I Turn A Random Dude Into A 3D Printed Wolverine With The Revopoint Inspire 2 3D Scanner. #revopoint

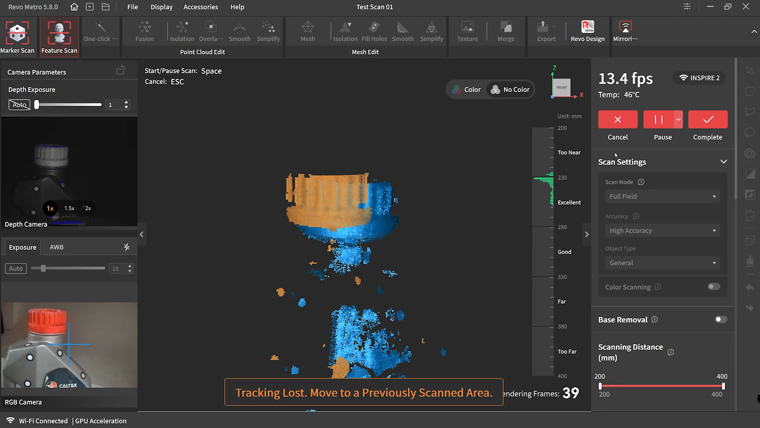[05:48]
And to show total transparency I found that when I was using the scanner one of the hardest things for me was just to keep the distance right of the scanner from the object
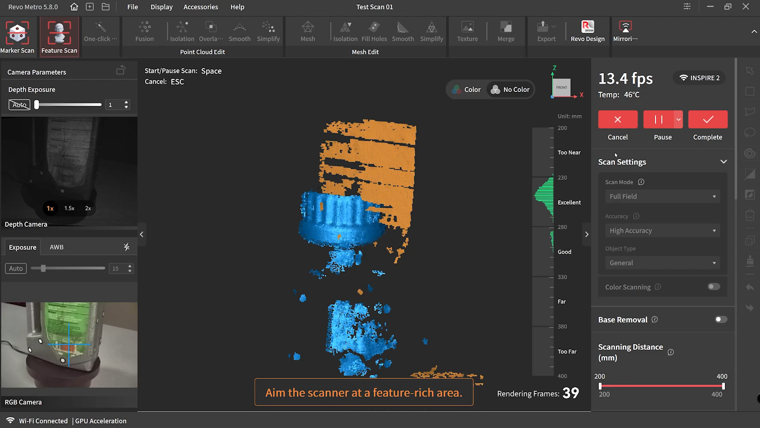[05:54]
and I struggled a bit trying to align it but of course this is all user error it's got nothing to do with the software the
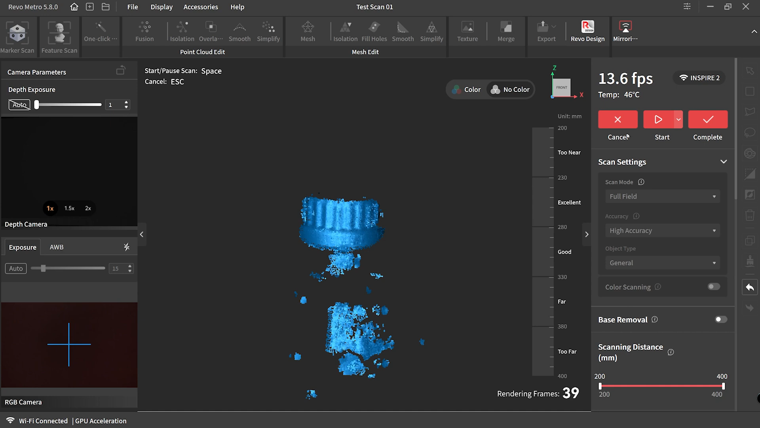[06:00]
actual hardware it's just me getting used to how to actually scan.
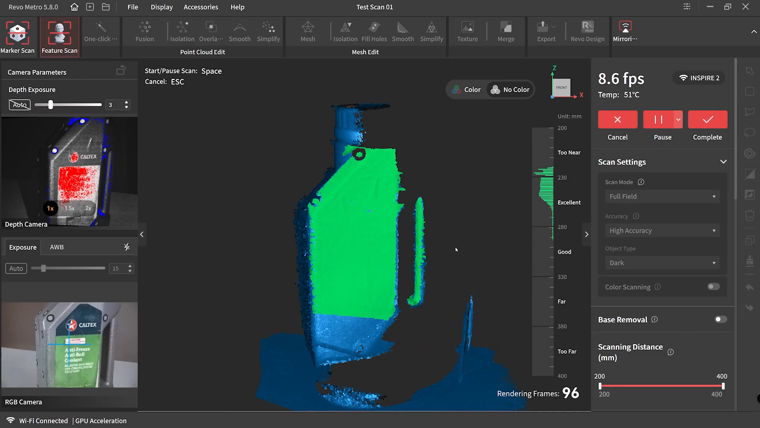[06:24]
fluidly and I was getting better results that's for sure.
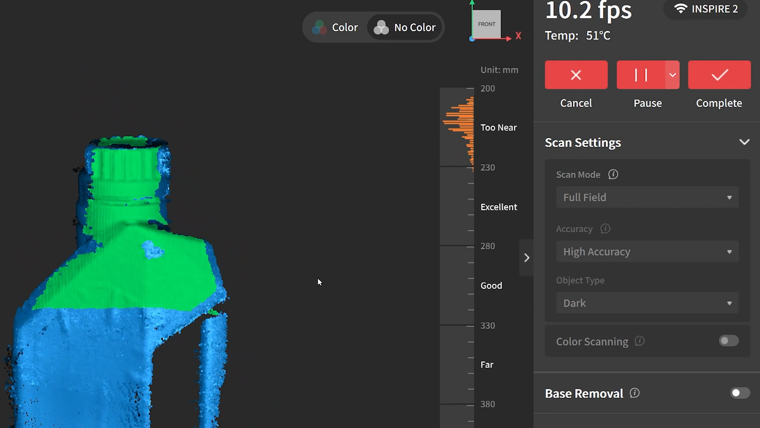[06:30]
And you can see on the right hand side there when it goes orange I'm too close and this is where it was giving me some problems. Like I said it's a matter of practice to be able to keep that distance consistent.
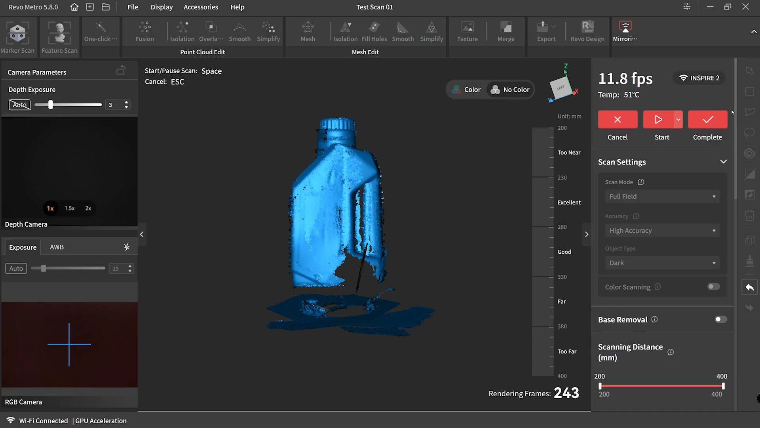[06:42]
I was much more happy with the second run so I thought I'll complete that scan and try and see what it looks like all finished.
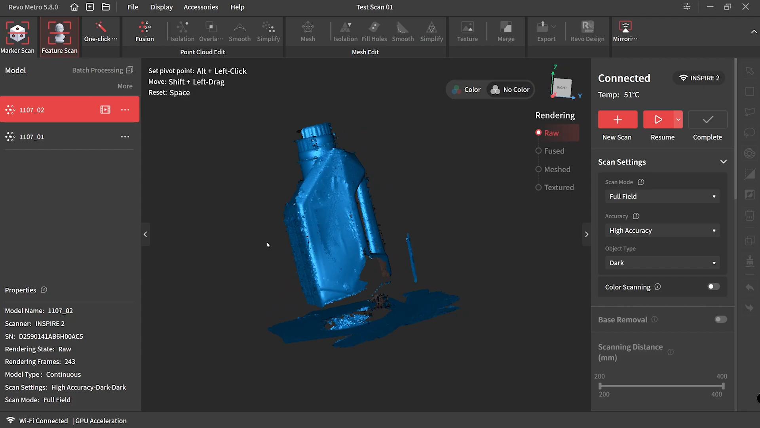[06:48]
Now I can see some gaps there already but you know like I said this is only my second scan.
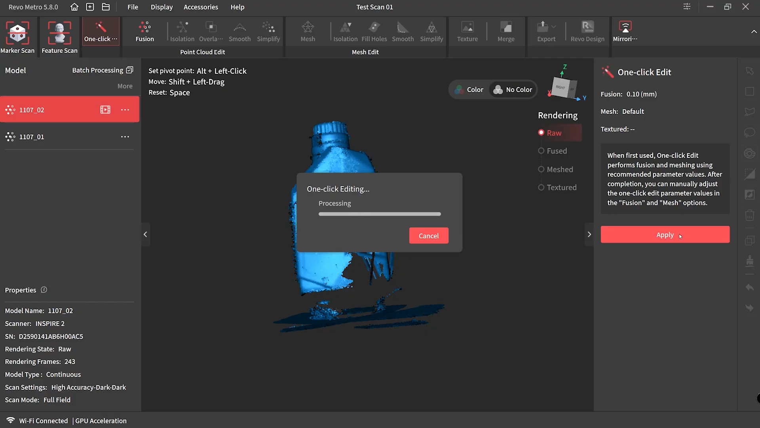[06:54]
So it's a matter of hitting one click then Revo Metro starts calculating everything it needs to calculate to make sense of what I just scanned and boy like I said my second scan bit iffy but let's see what how well it turns out.
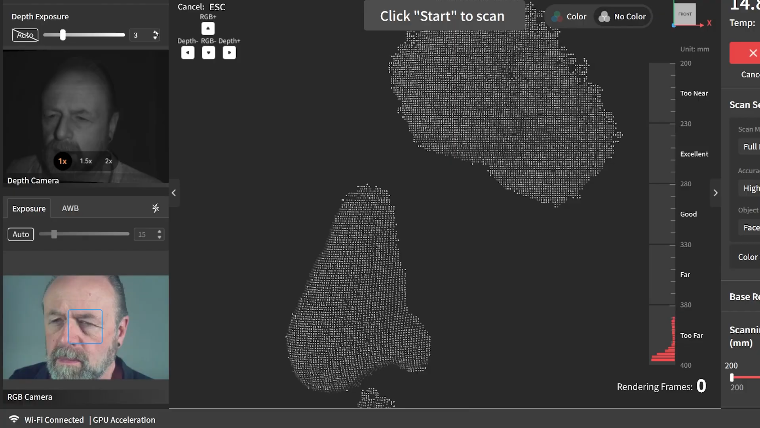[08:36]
using while I'm scanning pinky's face.
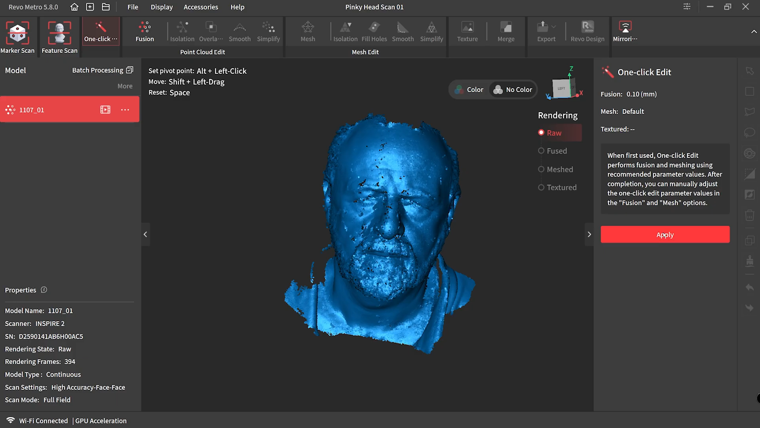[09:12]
To get a better look of what we've created you need to hit one click then hit apply now this processing period took about 10 to 15 minutes.
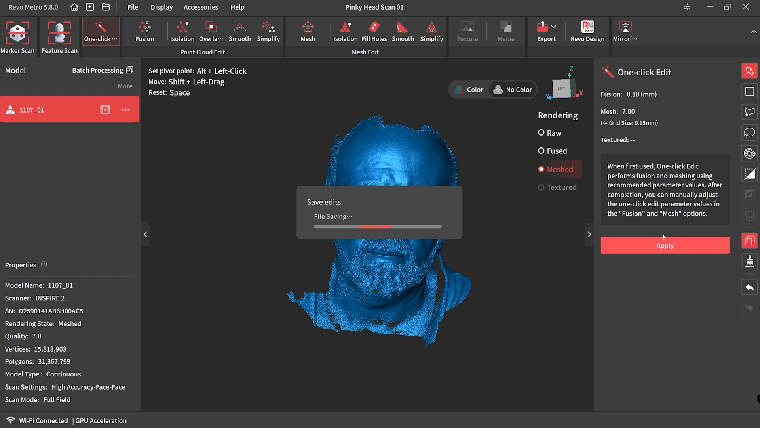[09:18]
I had scanned about a thousand frames and look at that oh that looks so good. I was so impressed with my first facial scan really happy with it it's missing some areas there underneath the beard which I have to spend a bit more time scanning but there is a setting that we can adjust to improve that as well.
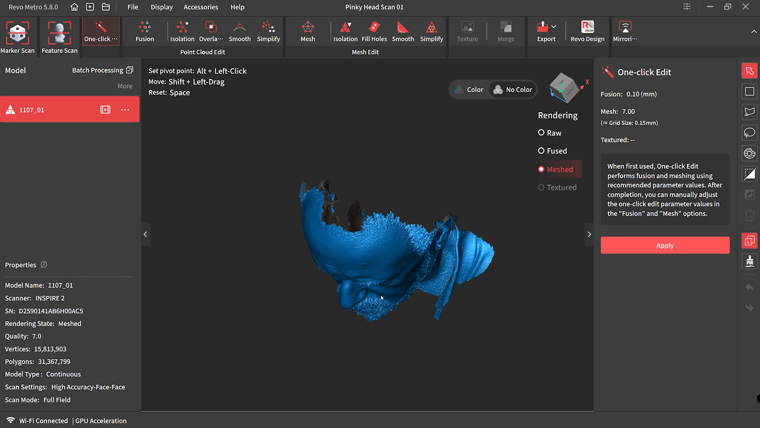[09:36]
But the detail is great really happy with what's come out.
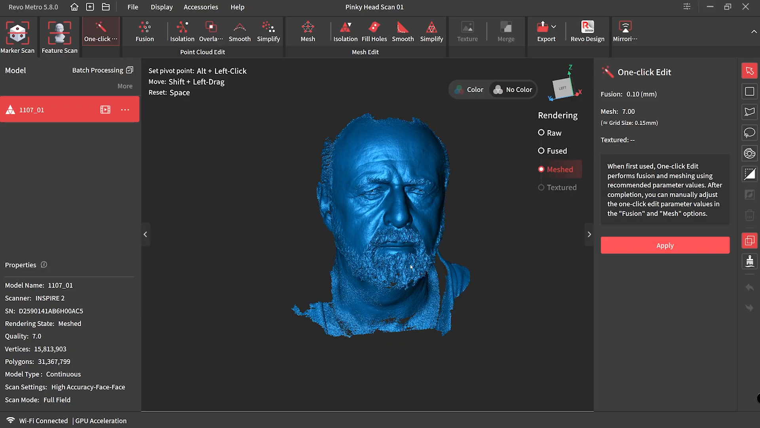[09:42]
With the new scan settings I changed the accuracy to high speed and also the
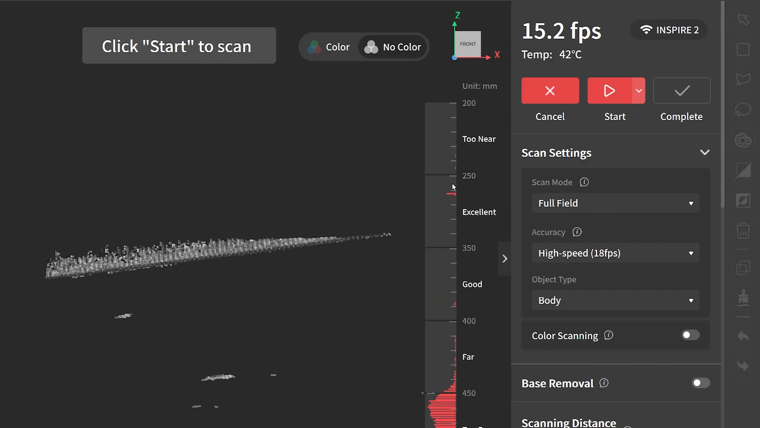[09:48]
object type to body and that should fill in some of the areas that we missed.
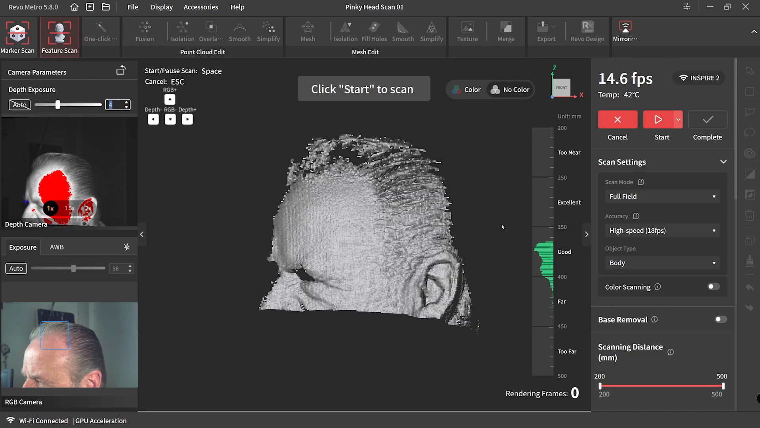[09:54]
Also on the top left hand panel you can see there's a bright red spot that means the image is
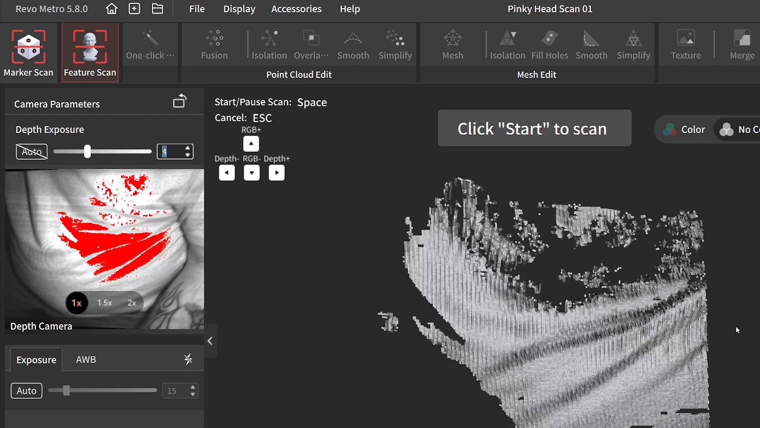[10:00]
too overexposed so we need to turn that down to around three or maybe even two to
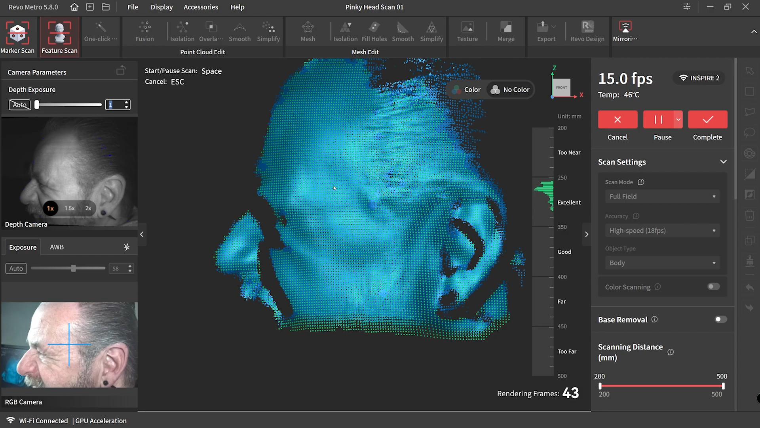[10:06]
get rid of as much of that red highlight as possible.
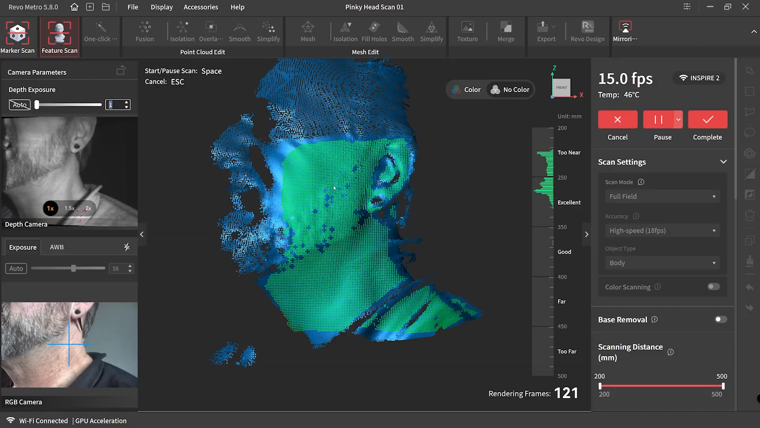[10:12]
This time around we thought we'll have a bit of fun and do some crazy facial expressions because why not and this is the result we got.